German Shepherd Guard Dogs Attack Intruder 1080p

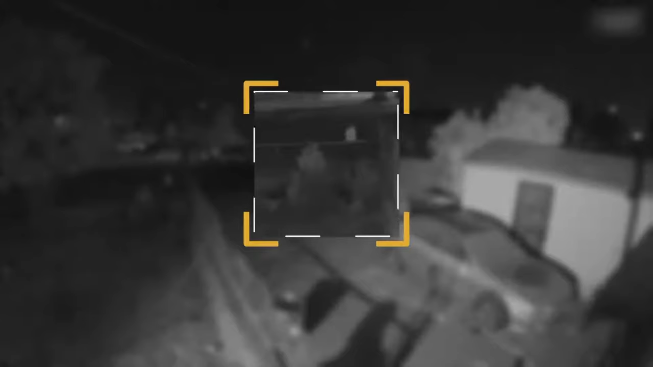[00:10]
And now he's getting a chance to meet the homeowner's two German Shepherds, up close and personal.
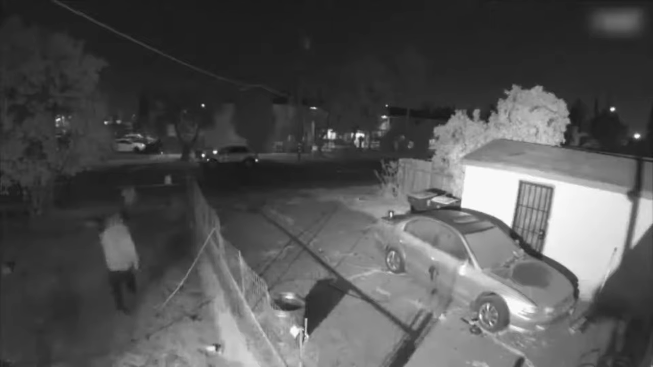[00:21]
The homeowner hears the commotion and comes outside to investigate. The intruder takes cover, seeking refuge atop the automobile.
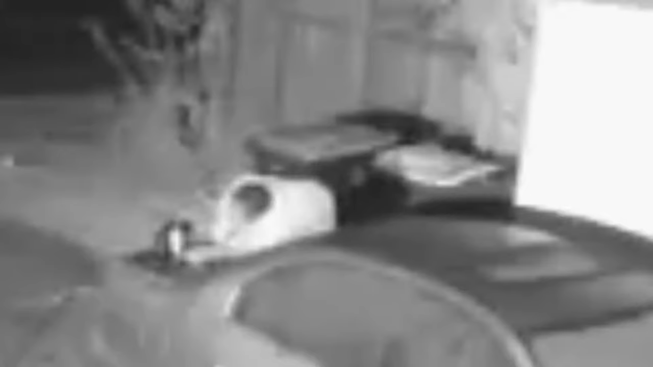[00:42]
Now the two dogs go from protecting the yard to protecting their owner's car. And in case you were wondering, the man did eventually leave. And I've got a feeling he won't be back soon.